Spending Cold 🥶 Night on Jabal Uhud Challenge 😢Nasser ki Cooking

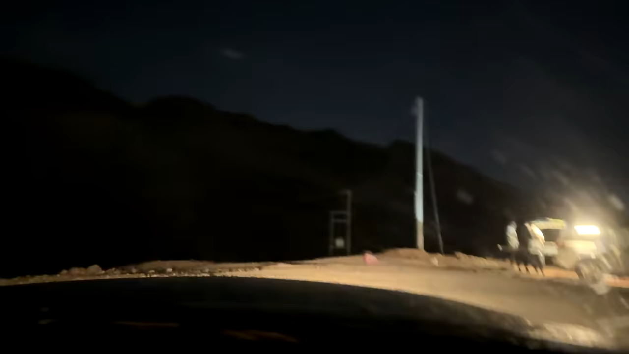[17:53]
یہ بھائی ابھی ہم نیچے اتر رہے ہیں
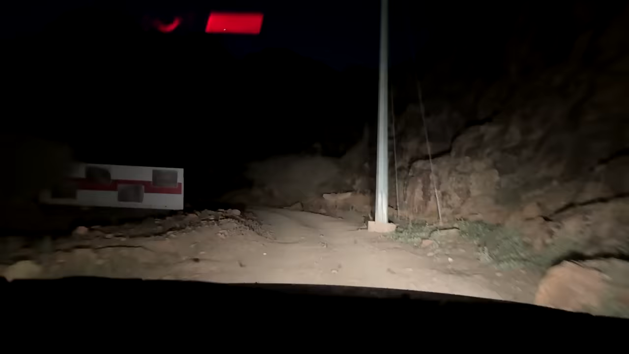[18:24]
اکیلے مت آئیے گا یہاں پہ۔ جی بھائی اس وقت ہم بالکل نیچے پہنچ چکے ہیں، آپ کو یاد ہوگا ہم مغرب کے ٹائم پہ یہاں سے اوپر آئے تھے اس جگہ سے